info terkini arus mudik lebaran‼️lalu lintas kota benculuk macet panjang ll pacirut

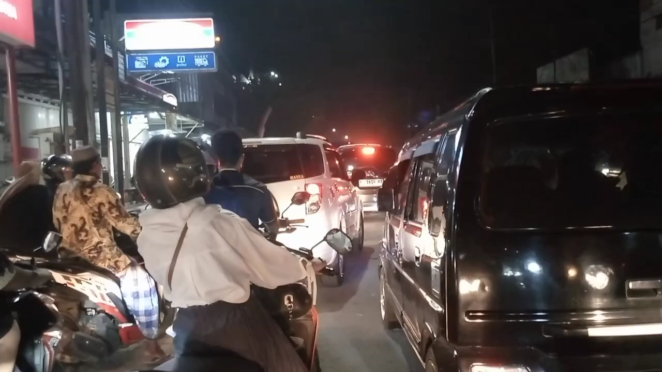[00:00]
Kemacetan juga ini, ini mau ke rumah saudara, tapi terperangkap dalam kemacetan juga ini.
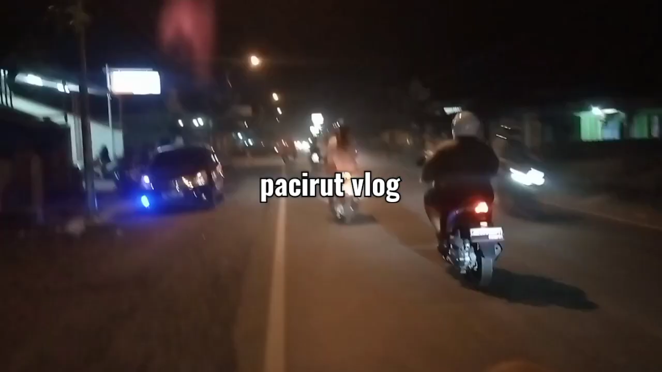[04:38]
Dan ini kendaraan yang dari, aneh itu menonton, yang dari arah barat. Ini saya menuju ke arah desa teling. Jadi kendaraan kalau di sini nggak terlalu padat, karena jauh dalam merah.